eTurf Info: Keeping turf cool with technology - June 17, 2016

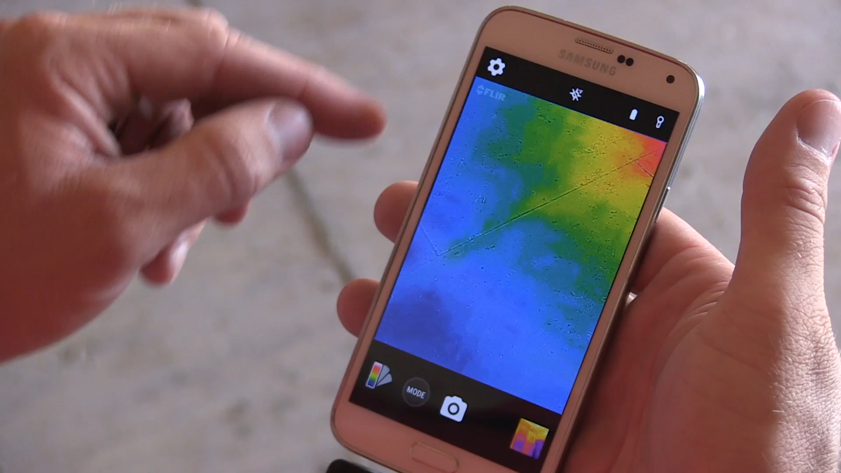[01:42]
So if we are out hand watering, we can go and, you know, find the hot spots with the FLIR-1 and then, you know, verify that they're dry with the TDR probe.
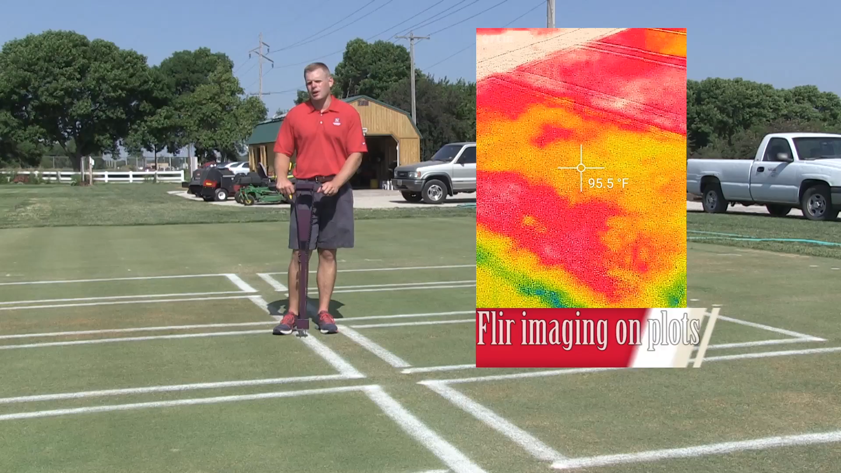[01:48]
On screen: spot 95.5°F
There may be situations where a spot might be hot and the TDR probe might say it's wet and it doesn't need to be watered.
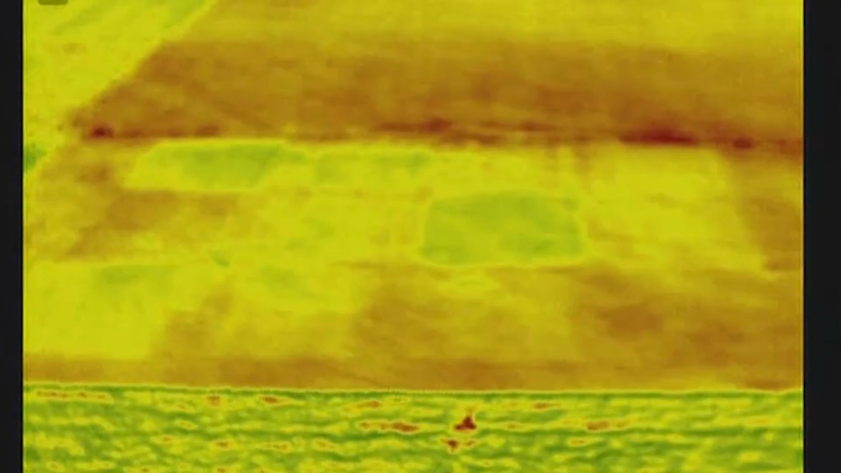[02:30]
Instead, we'd like to make sure that we have enough water to get through the day in the morning and verify that we have enough water with our TDR probe.
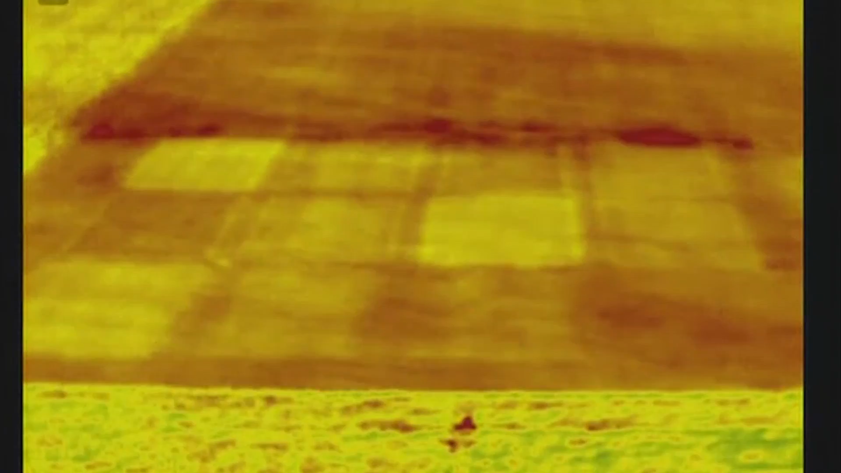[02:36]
Also remember that these TDR probes are calibrated to one very specific soil.